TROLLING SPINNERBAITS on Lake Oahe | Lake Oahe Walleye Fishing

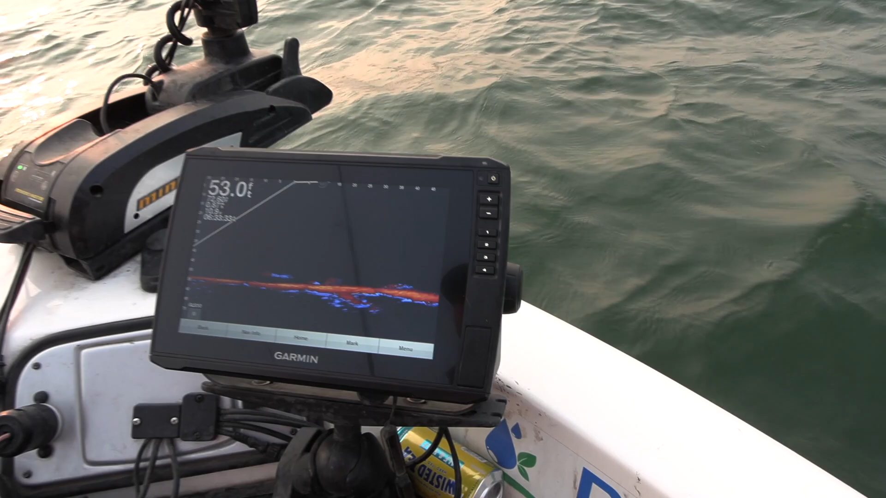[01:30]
Yeah, that's some fish swimming. Have you been maintaining bottom contact with them being that high up? You almost can.